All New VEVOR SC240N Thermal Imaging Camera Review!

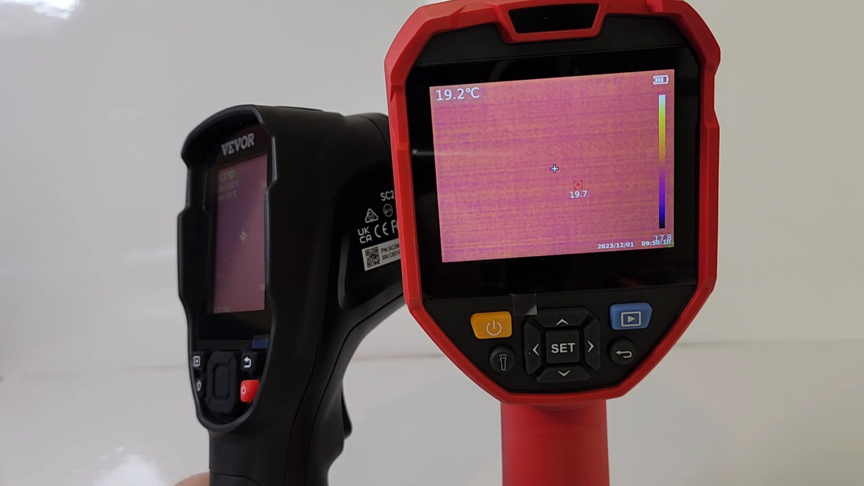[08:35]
On screen: spot 19.2°C
This is a monster.
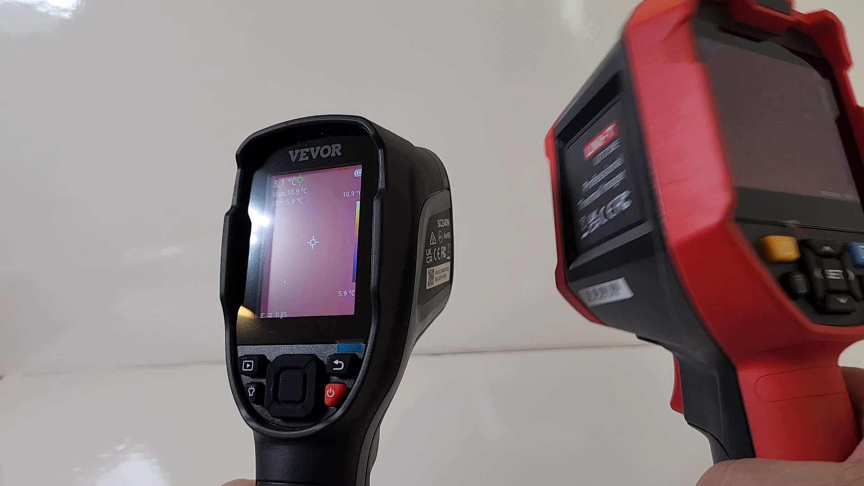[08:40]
Now, this is a fantastic monster, but nonetheless, it's a big, big unit. And here's another angle. Same idea.
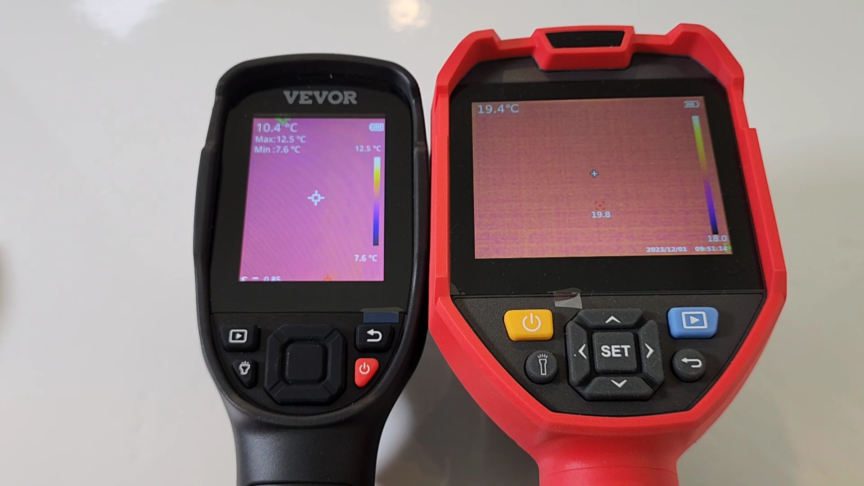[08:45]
On screen: max 12.5°C, min 7.6°C, scale top 12.5°C
Once again, that big, big display on the Unity. Powerful and big compared to the VIVOR, but nonetheless, that VIVOR is still very nice looking. The smaller display of the VIVOR still can pack a punch. And quality-wise, they're both set for 85 emissivity right now, so they are identical.
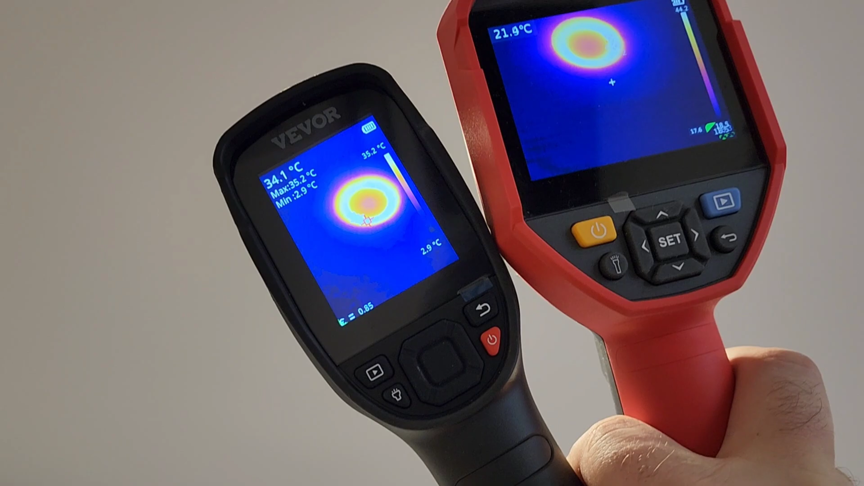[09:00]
On screen: max 35.2°C
And, hey, pretty good performance VIVOR.
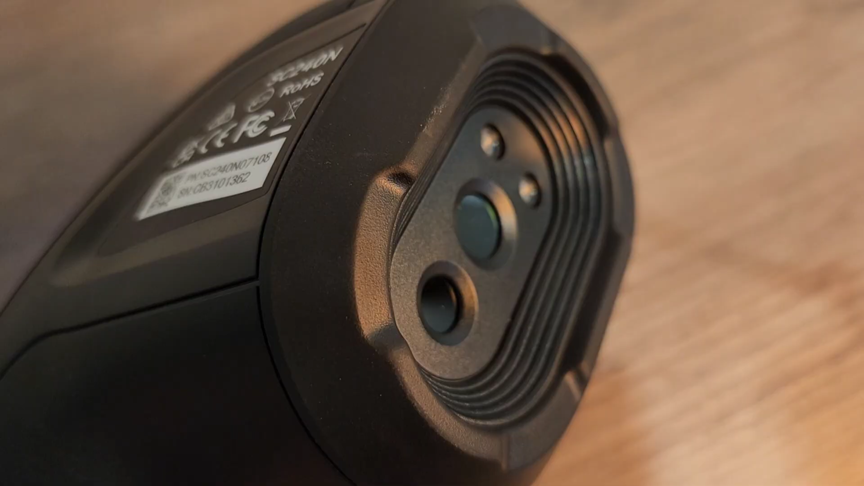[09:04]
Now, sadly enough, in the VIVOR, we have no lens protection, no cap cover, what have you. So, dust, dirt, who knows what might get into that housing at some point. So, a protective cover would have been really appreciated.
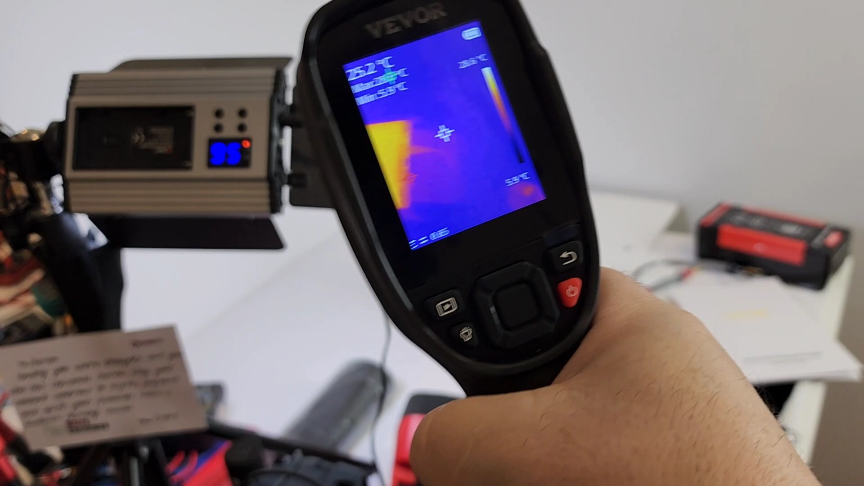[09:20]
That camera, been on for a while, and look at the white, look at that heat signature. That is hot, hot, hot.
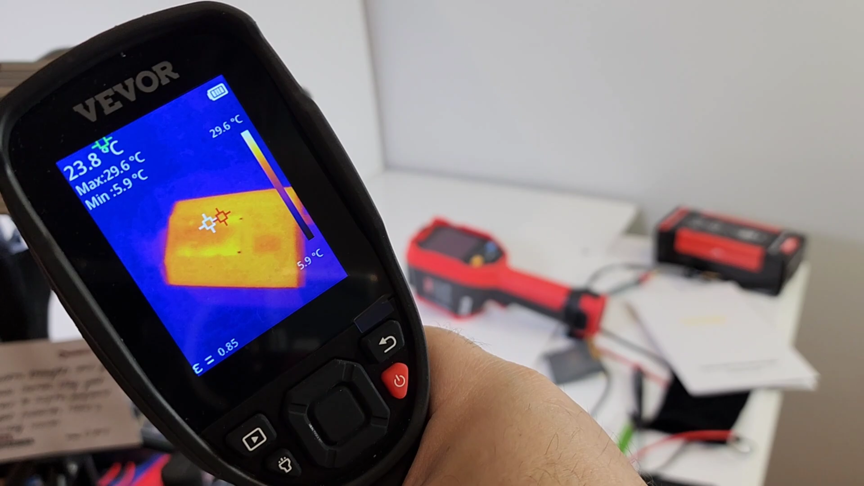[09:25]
On screen: spot 23.8°C, max 29.6°C, min 5.9°C, scale top 29.6°C, scale bottom 5.9°C
Here we are now in the furnace room, and check out that hot water heater.
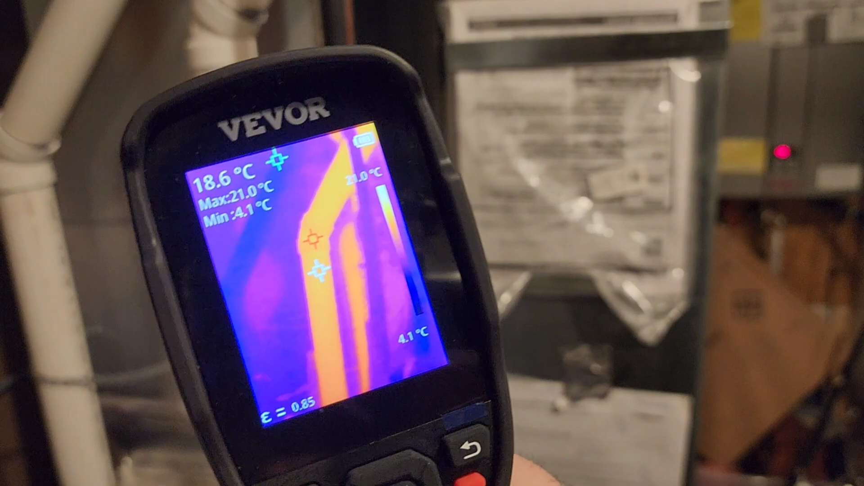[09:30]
On screen: spot 18.6°C, max 21.0°C, min 4.1°C, scale top 21.0°C, scale bottom 4.1°C
You can see those pipes are definitely warm.
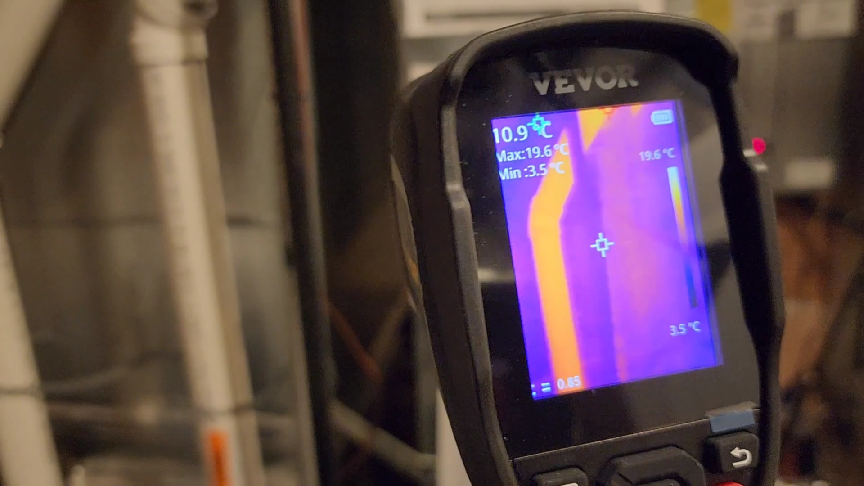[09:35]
On screen: spot 10.9°C, max 19.6°C, min 3.5°C, scale top 19.6°C, scale bottom 3.5°C
Once again, white is hot. So, the whiter it is, the hotter it is.
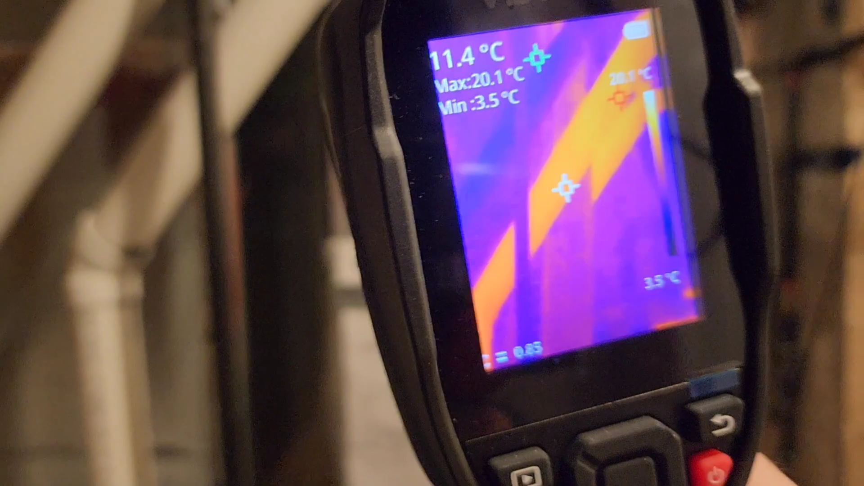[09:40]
On screen: spot 11.4°C, max 20.1°C, min 3.5°C
And you can follow that trail all the way.
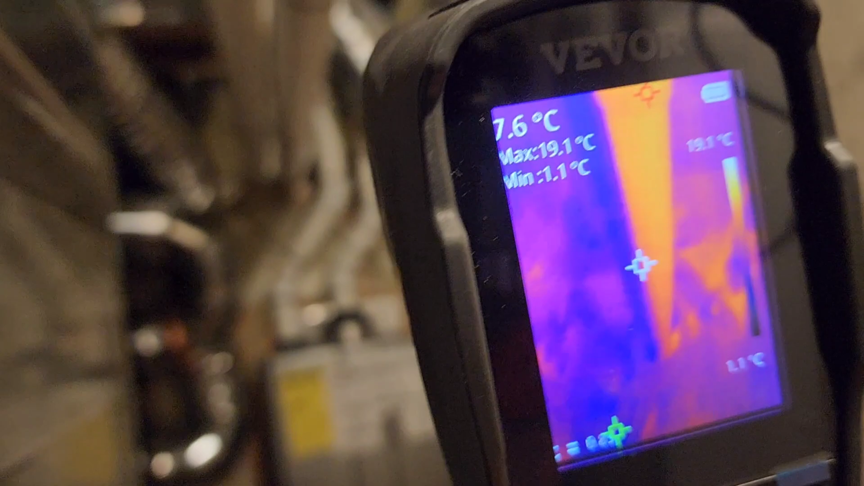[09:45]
On screen: max 19.1°C, min 1.1°C, scale top 19.1°C
So, if you're troubleshooting, for instance, an HVAC, perhaps, or perhaps you're just a home-do-it-yourselfer,
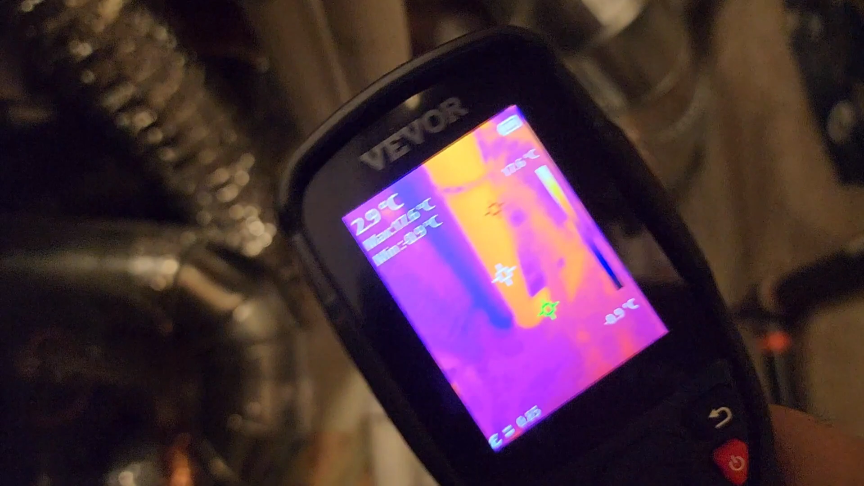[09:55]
On screen: spot 29°C
It's going to save you some money.
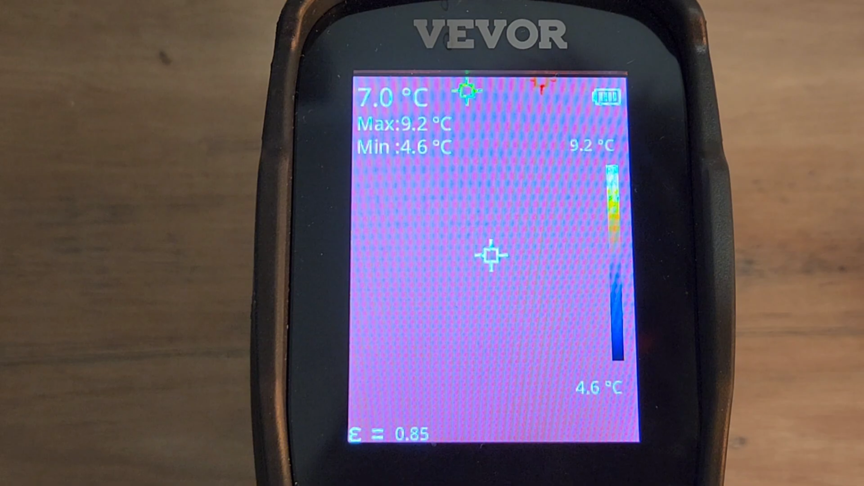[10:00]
On screen: spot 7.0°C, max 9.2°C, min 4.6°C, scale top 9.2°C, scale bottom 4.6°C
Another cool feature is you can set up a gallery mode. While it's set up, it's done for you automatically.
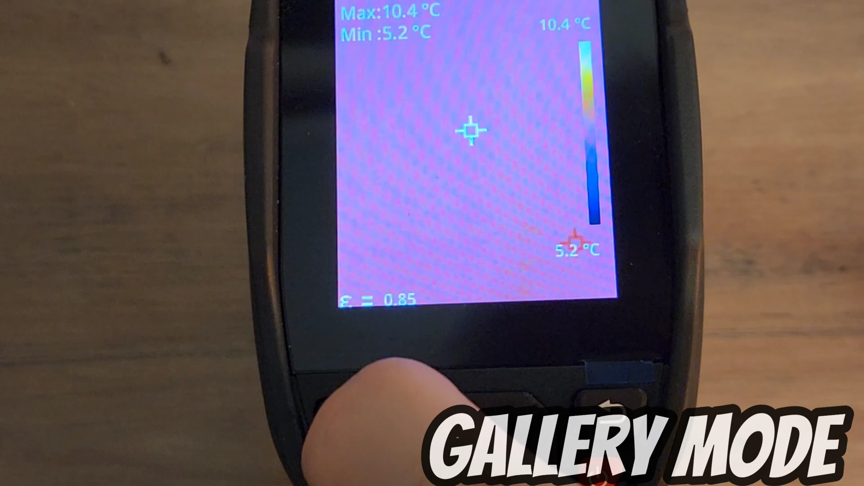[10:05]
On screen: max 10.4°C, min 5.2°C, scale top 10.4°C
All you have to do is press that play button after you've taken some pics, and look at that. Bada boom, bada bing.
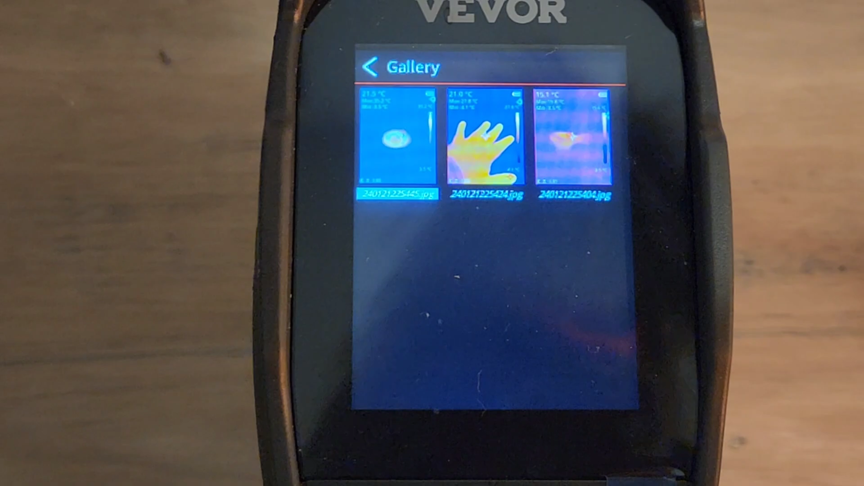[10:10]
You can cycle through them with that arrow if you want to do a close-up. Bada boom, bada bing.
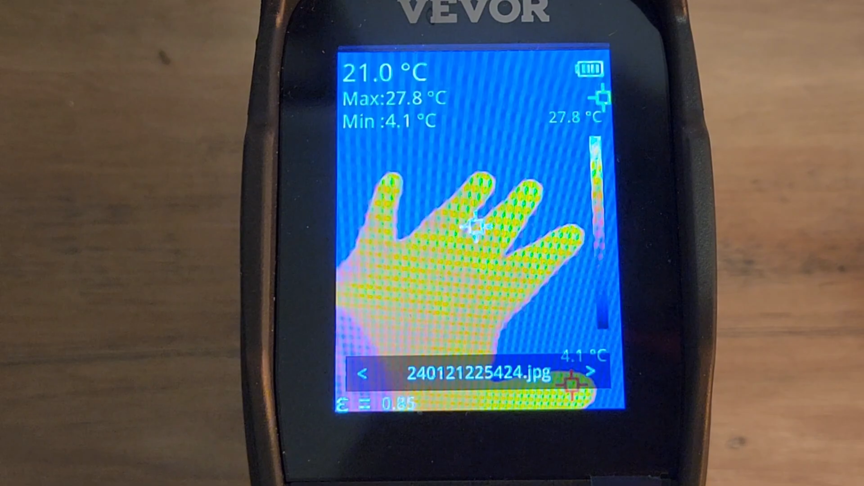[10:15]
On screen: spot 21.0°C, max 27.8°C, min 4.1°C, scale top 27.8°C, scale bottom 4.1°C
Source them on that SD card indefinitely. Closing thoughts of the VIVOR. Handheld thermal imaging camera.